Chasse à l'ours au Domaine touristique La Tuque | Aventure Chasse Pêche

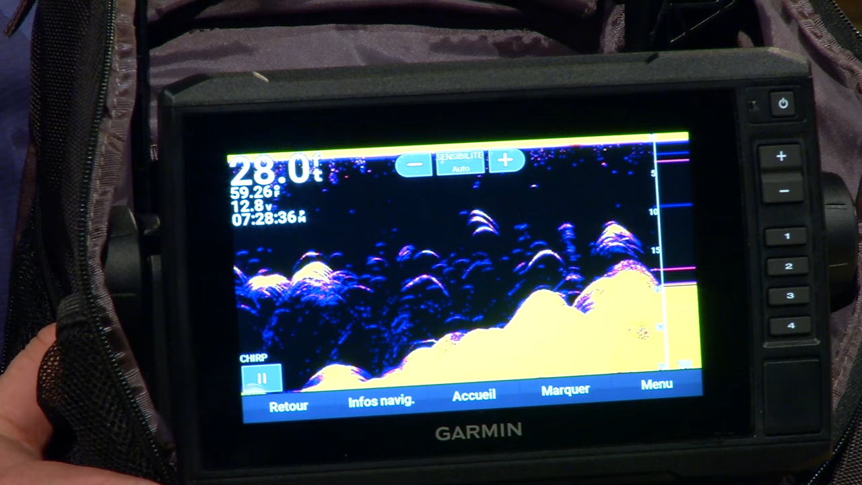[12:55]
On screen: depth 28.0 ft
Oui. Ce qui est le fun, c'est qu'on peut les transférer en kit d'été, tout simplement en rajoutant une sonde d'été sur l'appareil, puis on peut l'utiliser portativement.
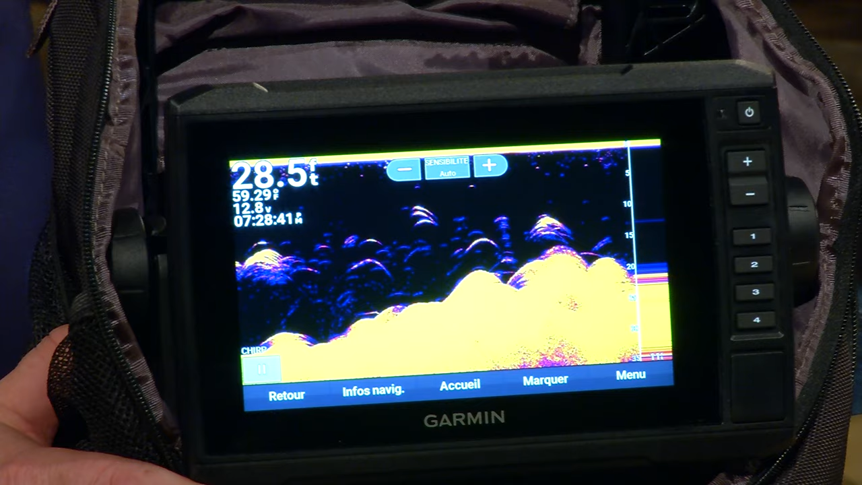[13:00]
On screen: depth 28.5 ft
Fait que s'il arrive quoi que ce soit, on n'a aucun problème. Au niveau du nouveau sonar qu'on a ici, l'EcoMap UHD 2, la différence avec l'ancien, c'est un nouveau processeur.
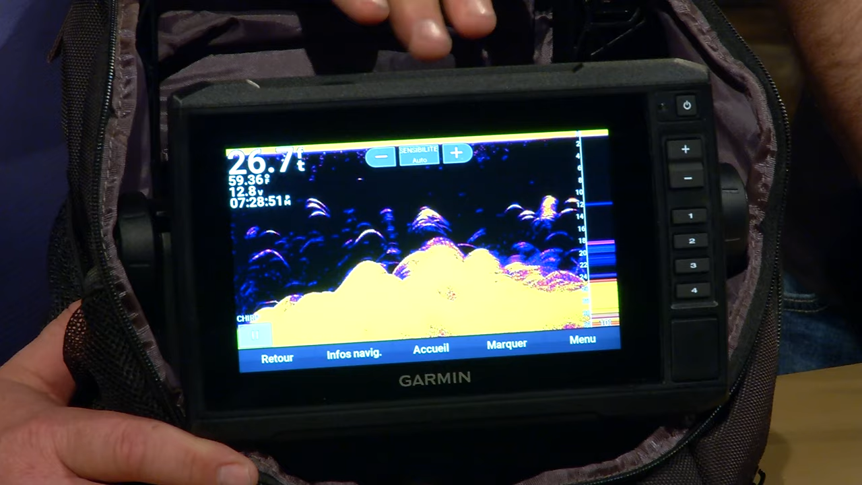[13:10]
Le processeur, ce qu'on a, c'est la même série que le Ultra. Processeur plus rapide.
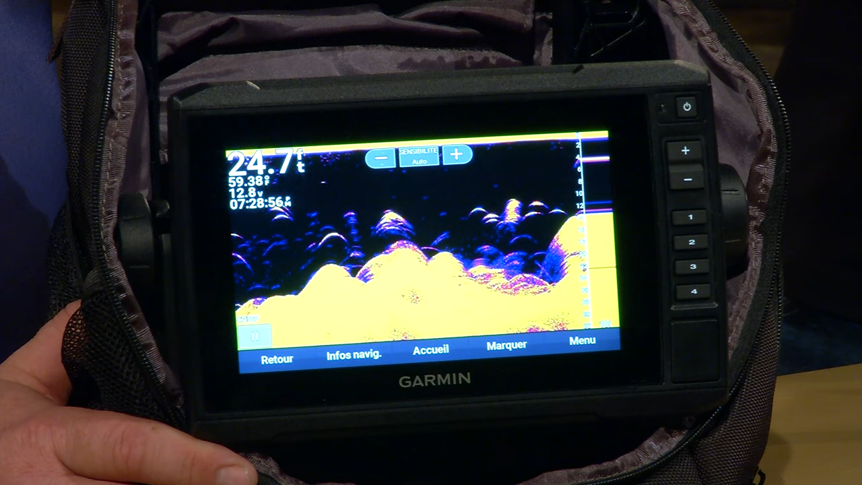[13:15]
On screen: depth 24.7 ft
Mais dans un plus petit modèle. Plus petit modèle. Anciennement, on l'avait seulement dans le 10 pouces, 12 pouces. Maintenant, on l'a à partir du 5 pouces. 5 pouces, 6 pouces, 7 pouces et 9 pouces. On a un processeur plus rapide qui donne une meilleure qualité d'image encore.
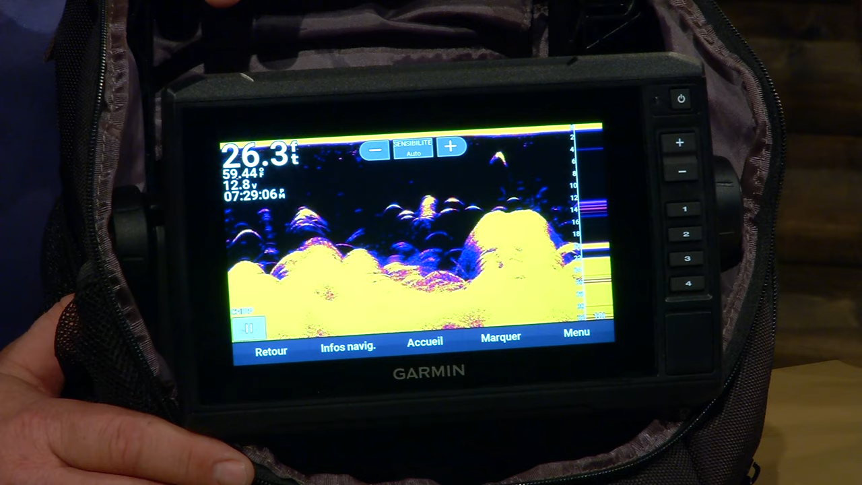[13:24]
On screen: depth 26.3 ft
Les options, on a toutes les options qu'un pêcheur peut rêver quand même dans ce petit format-là qui, justement, va pouvoir se déplacer d'un bateau à l'autre, qu'on soit avec les batteries au lithium ou avec les batteries standard, parce que les deux options sont disponibles dans la majorité des kits.
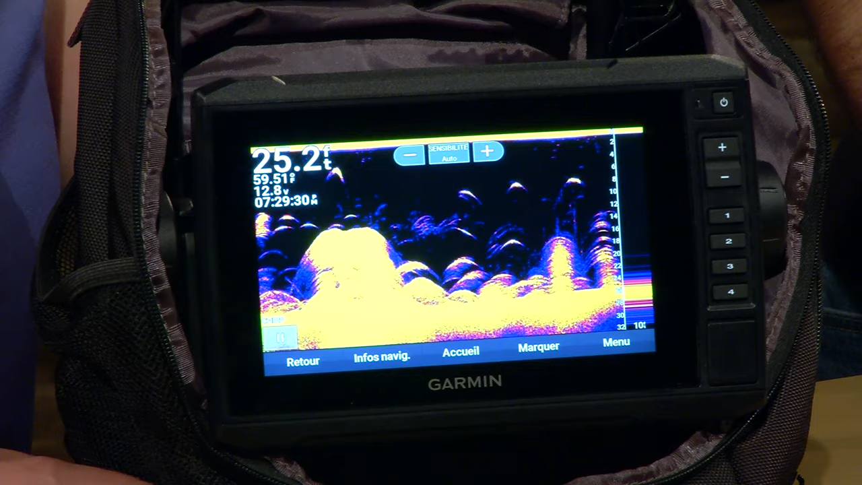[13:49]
Je peux faire de l'écran multiple, je peux jouer en masse avec ça. Là. Ça peut devenir un outil. Là. Oui, on a des cartes qui sont déjà loadées à l'intérieur qui viennent Canada-États-Unis. Déjà, 42 000 lacs quand même qui sont à l'intérieur. Okay. Ce qui est intéressant, on a, si on arrive sur un endroit, un lac qui n'est pas bathymétrie à n'est pas faite, vous pouvez le faire avec le mode Quick Draw Contour.
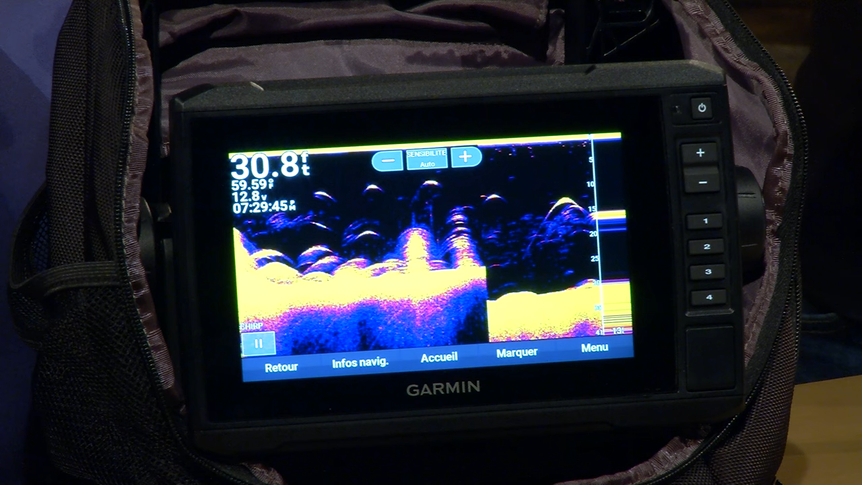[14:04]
On screen: depth 30.8 ft
Tout simplement, ce qu'on a à faire, c'est qu'on vient faire une lecture de notre lac et on vient créer la carte. Ça l'enregistre dans l'appareil. Exactement, puis ça va rester. Au fur et à mesure, plus je voyage mon lac à une vitesse, évidemment, de train, par exemple, plus je vais avoir une bathymétrie qui va être précise de mon lac.
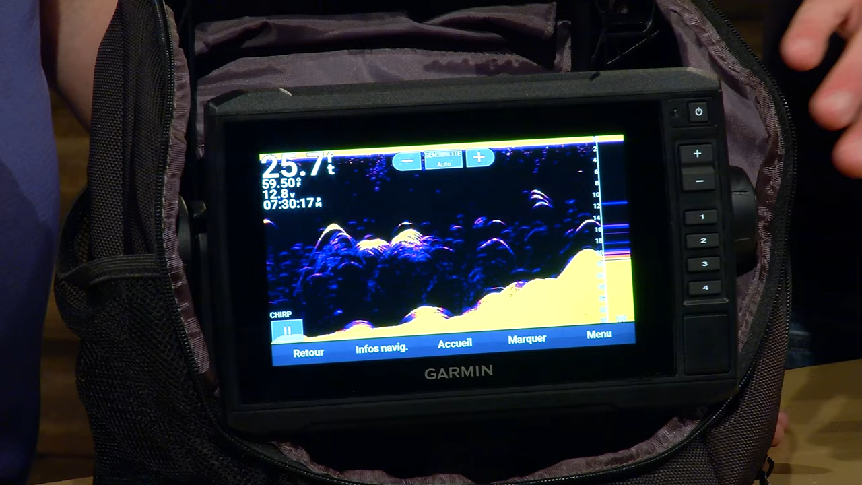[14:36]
Là. C'est-à-dire, en taux de rafraîchissement, je peux jouer énormément.
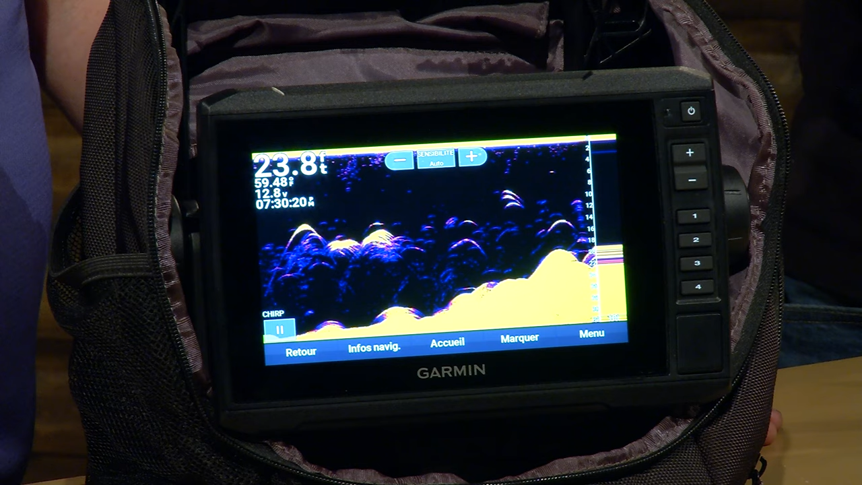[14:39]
Il y a beaucoup de paramétrages qui peuvent se faire dedans pour vraiment adapter au type de lac dans lequel je suis, malgré la petitesse de l'appareil. Là. Exact.
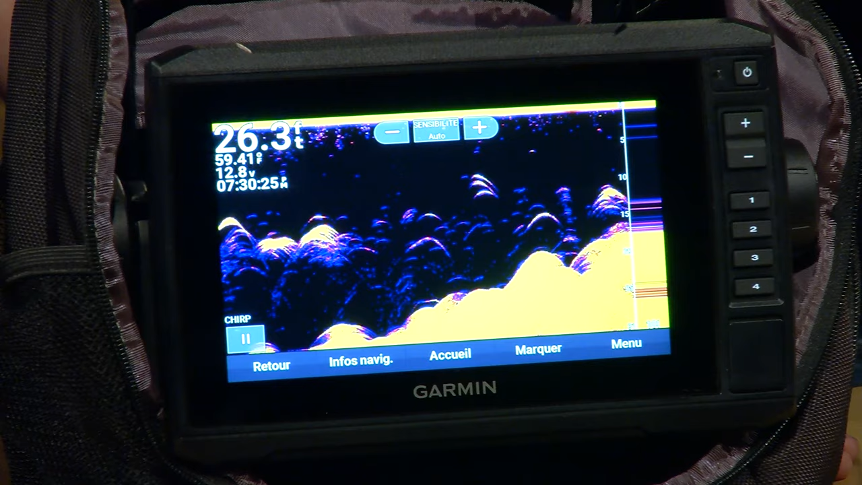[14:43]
On screen: depth 26.3 ft
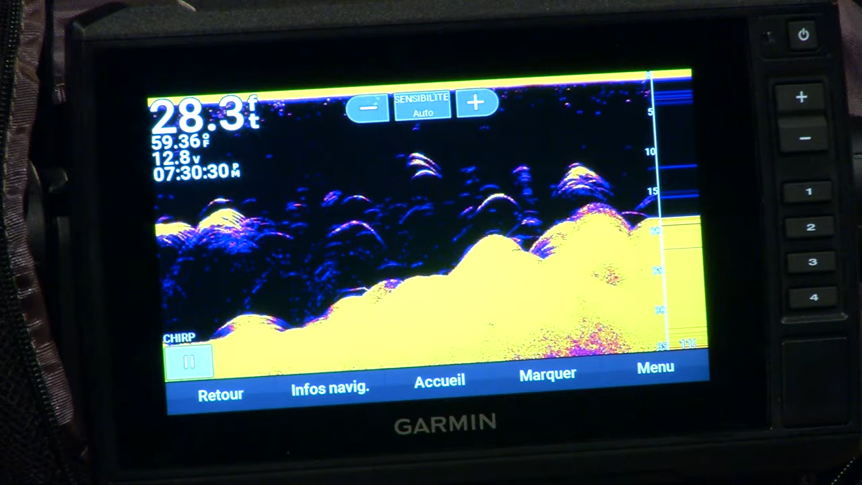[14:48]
On screen: depth 28.3 ft, water 59.36°F
Nouvelle nouveauté aussi qu'on a, Martin, très intéressant, si on a des appareils qui sont multiples, on décide d'acheter un deuxième appareil, on pouvait mettre un fil qu'on appelle network pour aller brancher.